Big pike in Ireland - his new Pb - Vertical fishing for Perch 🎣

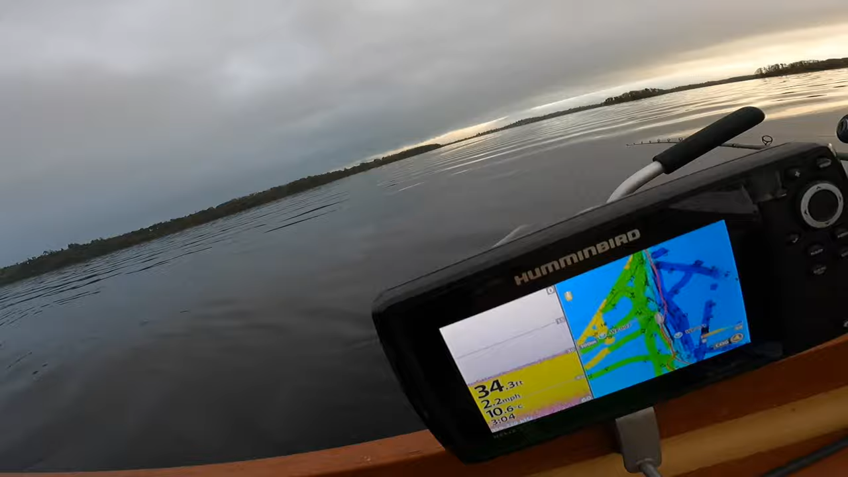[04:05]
On screen: depth 34.3 ft, water 10.6°C, speed 2.2 mph
So I'm trolling at the moment in 33 foot, just on the edge, as you can see it there, down to 60 to 70 and then up to 20.
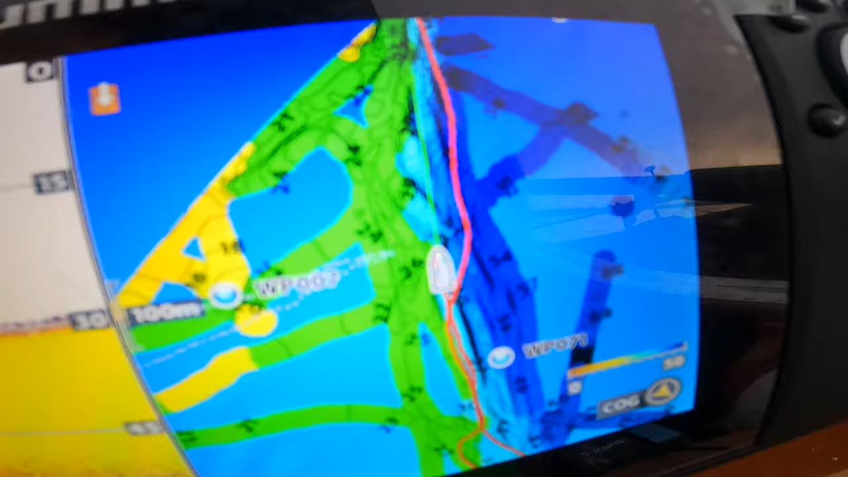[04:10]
But the line through trouts and the eels with a bit of lead on the front of them just to get them down a bit, and it's done the business so far.